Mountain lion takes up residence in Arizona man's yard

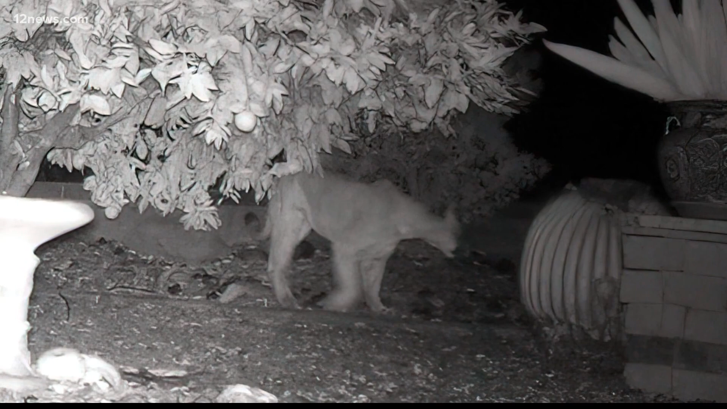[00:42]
He went out Monday evening to prep his camera for yet another round of pictures when
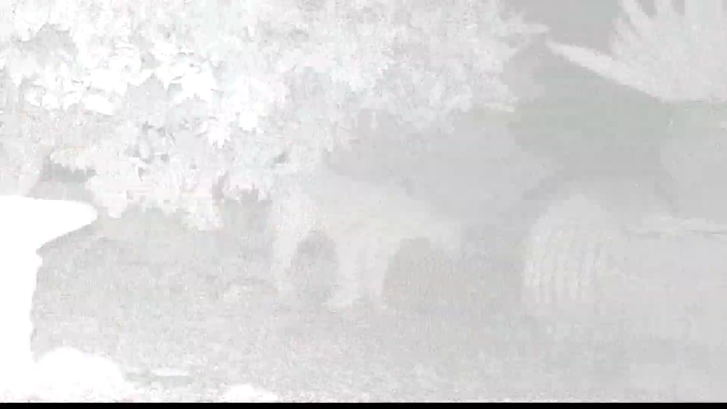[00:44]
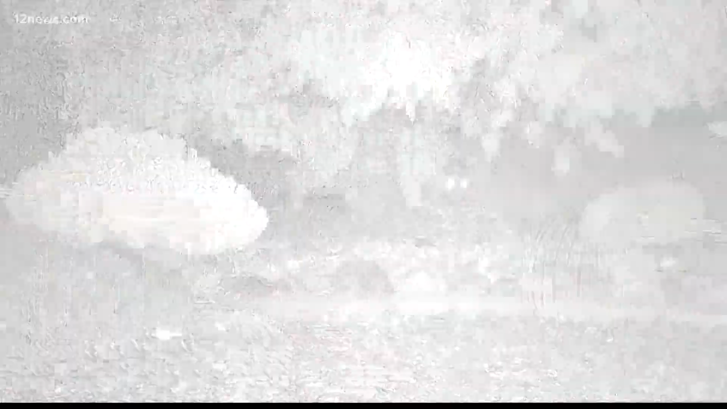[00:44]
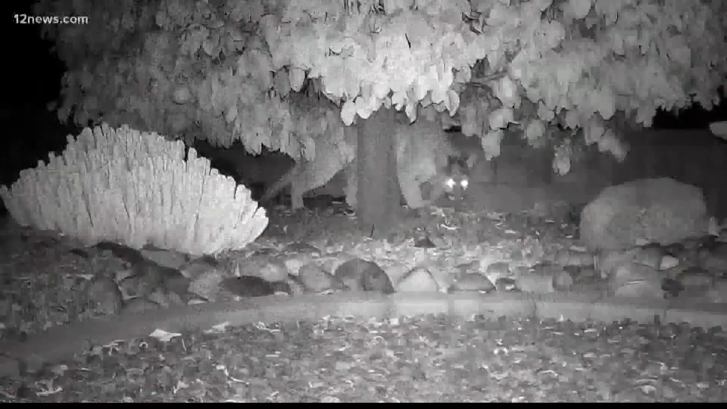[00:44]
he saw a silhouette staring at him from across the yard. And I see these two yellow, look like flashlights.